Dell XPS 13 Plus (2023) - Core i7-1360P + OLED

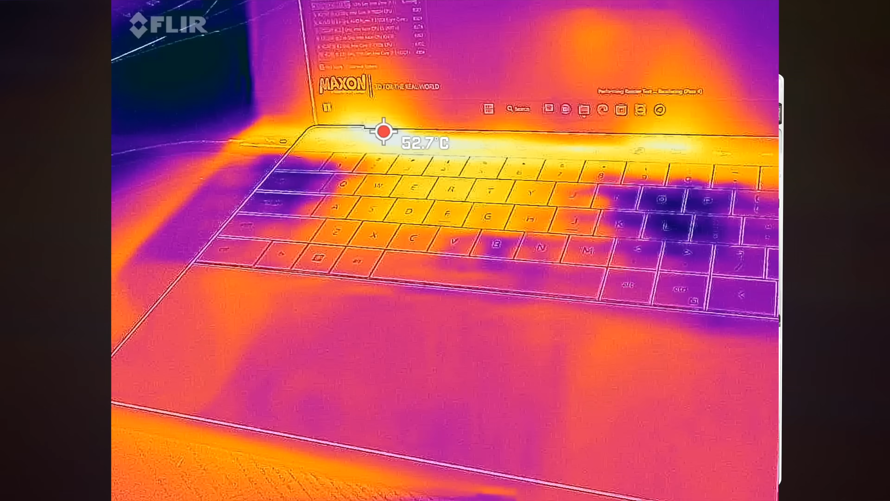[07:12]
On screen: spot 52.7°C
it did get pretty warm as you can see from the exterior
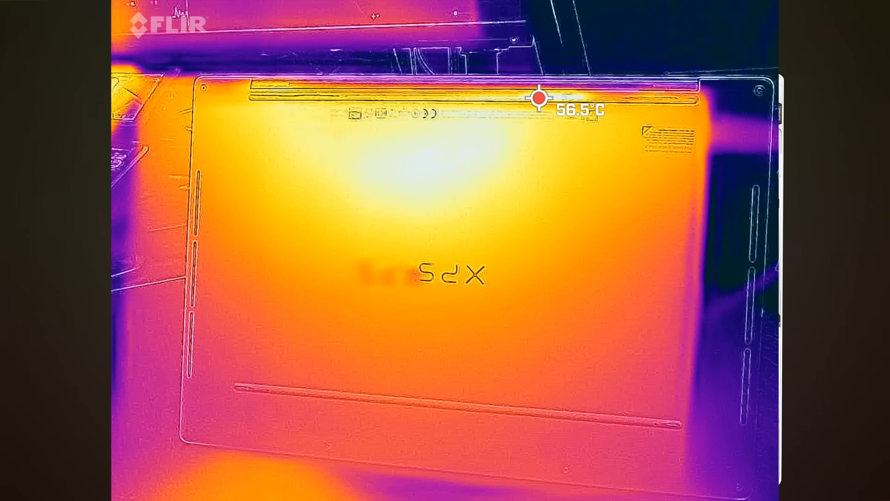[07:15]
On screen: spot 56.5°C
it did really heat up here getting about 55 or so degrees celsius so definitely something
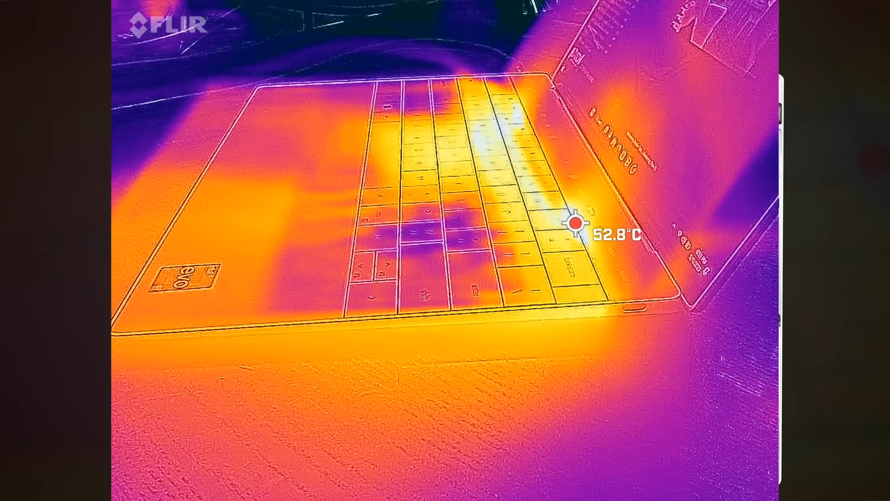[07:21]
On screen: spot 52.8°C
to keep your eye on of course i still need to do my full testing